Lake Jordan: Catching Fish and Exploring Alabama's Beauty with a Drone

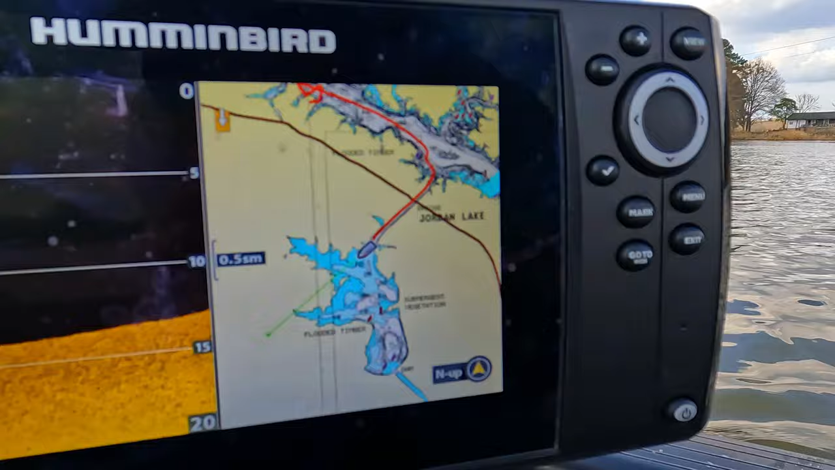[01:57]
It's just like a big bowl here in this part of the lake. It's another little dam all the way down there.